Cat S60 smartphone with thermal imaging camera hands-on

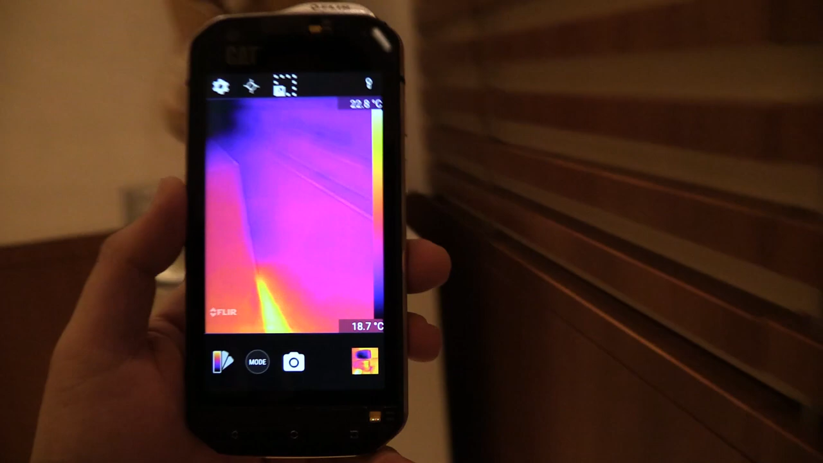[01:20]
On screen: scale top 22.8°C, scale bottom 18.7°C
As you can see the statue is quite cold.
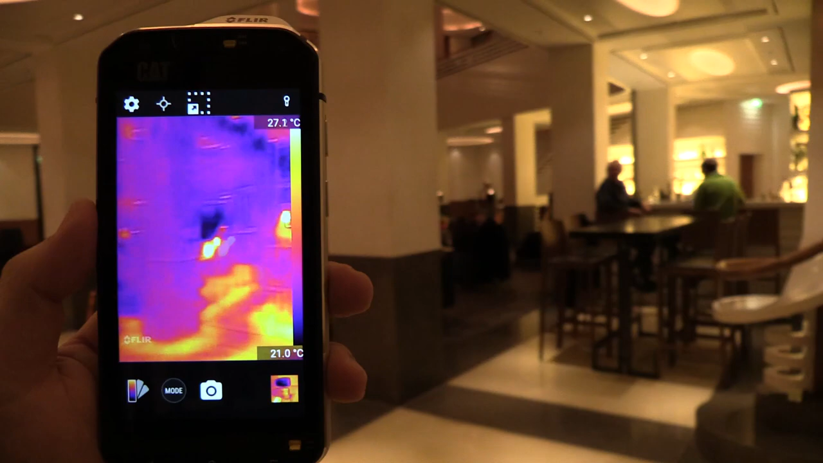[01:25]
On screen: scale top 27.1°C, scale bottom 21.0°C
But when we point to people over here you can see that they are yellow so they are hot.
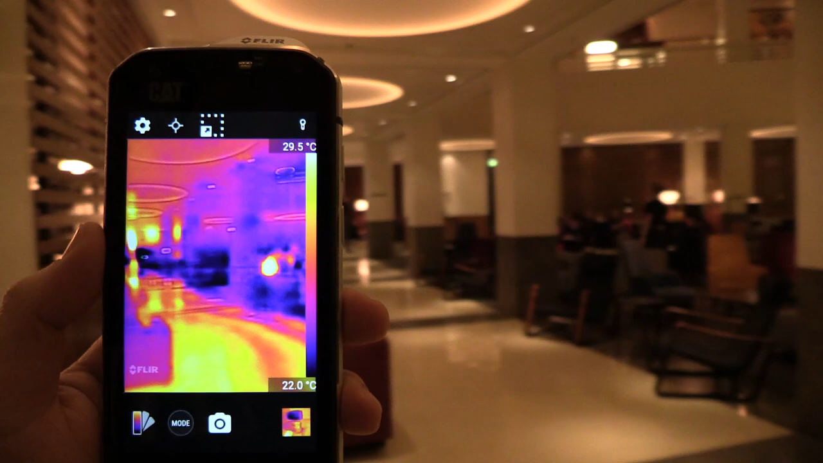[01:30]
On screen: scale top 29.5°C, scale bottom 22.0°C
So you can see 33 degrees and if
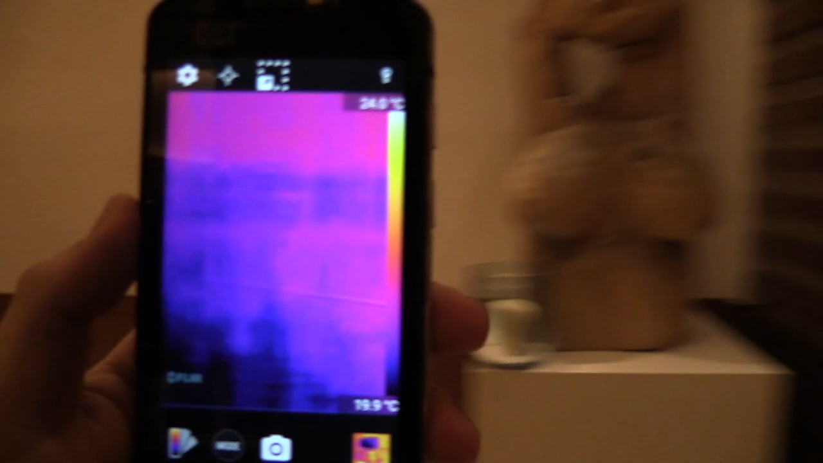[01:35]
On screen: scale bottom 19.9°C
I just point to the wall it's like 20 degrees Celsius.
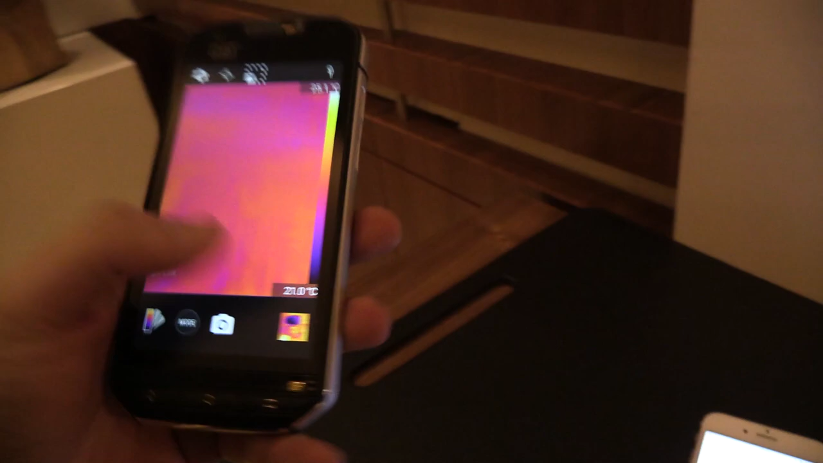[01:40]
So this is really a cool feature of this phone that is already built in. So you can see in partnership with FLIR.
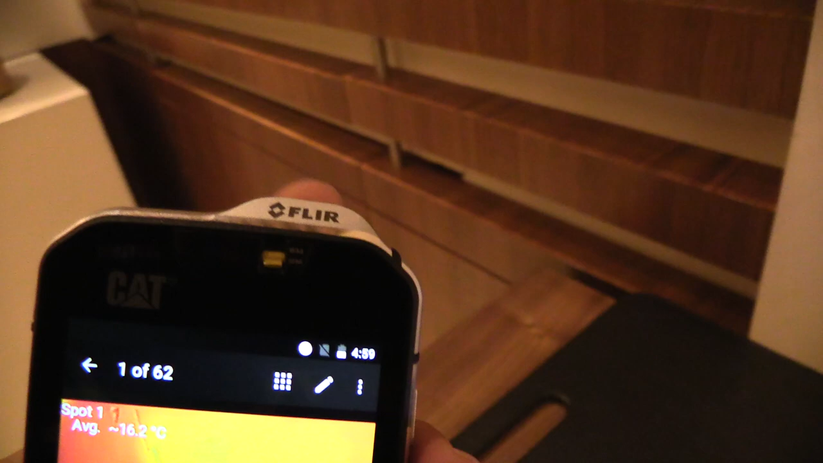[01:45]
So this was in the app a picture that I took. Two glasses of water. One is really ice cold and one is normal temperature. And you can see the average like 16 degrees Celsius.
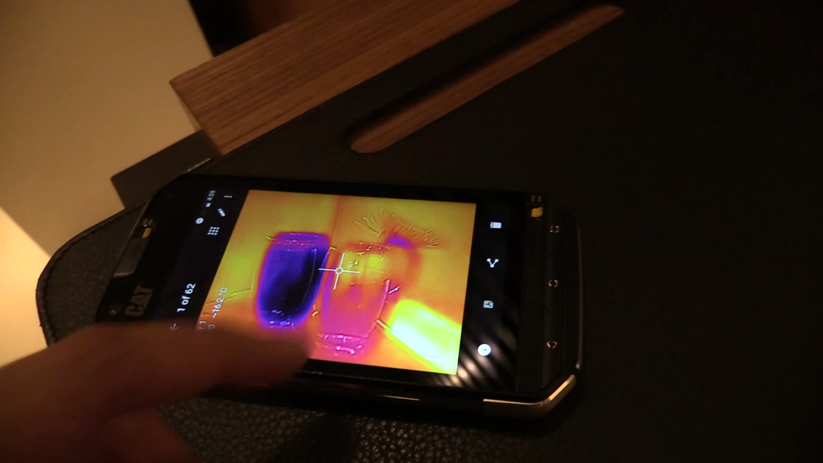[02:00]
But the cool thing is that you can also swipe to the normal picture that you can see.
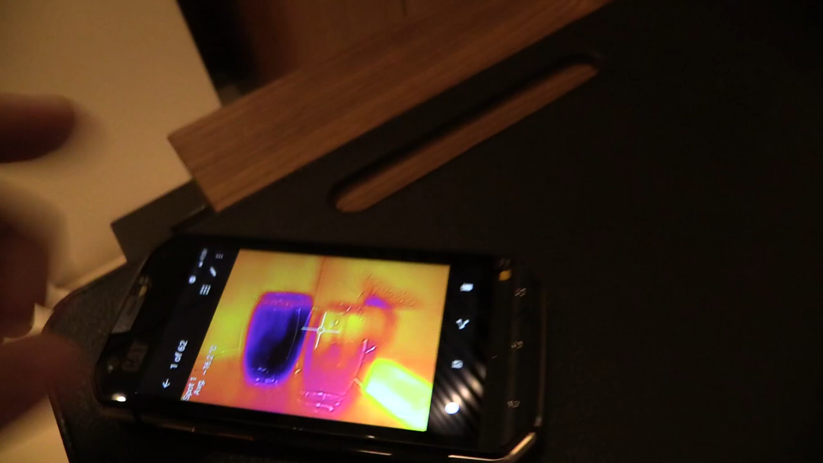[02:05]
So that's really a cool feature. And you can have a look at other pictures as well.
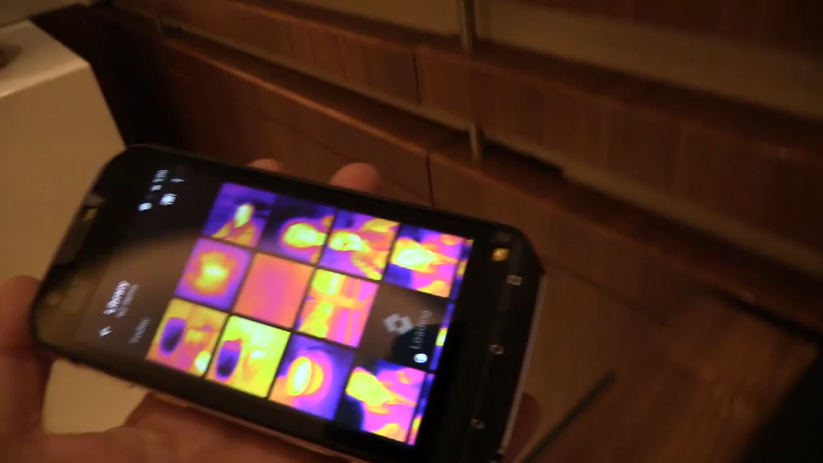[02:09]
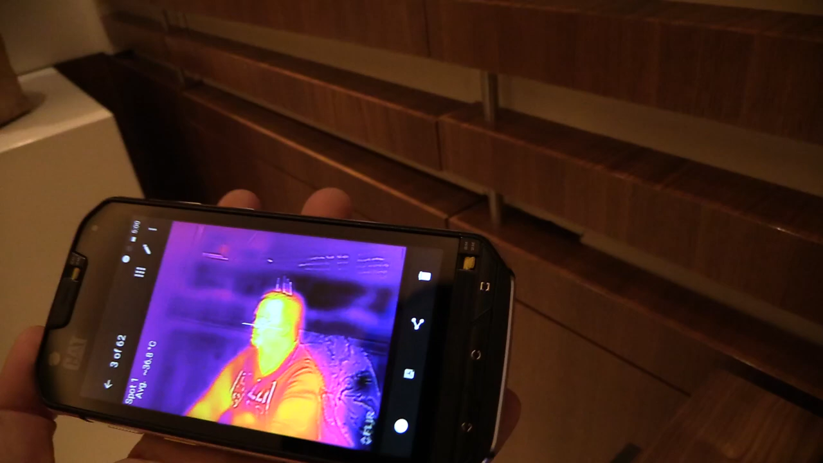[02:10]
So this is me on the thermal camera. So you can see that my face is a little bit warmer than my hoodie.